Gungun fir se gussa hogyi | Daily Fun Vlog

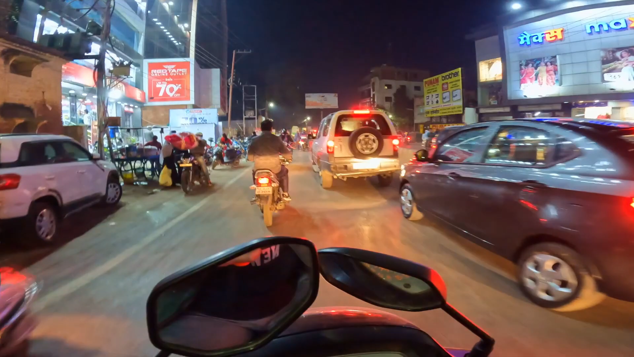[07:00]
तो गाइस हम पासवान रोड के पास आ गए हैं और उस सामने फर्स्ट ट्राई है स्टोर जहाँ हम लोगों को जाना है।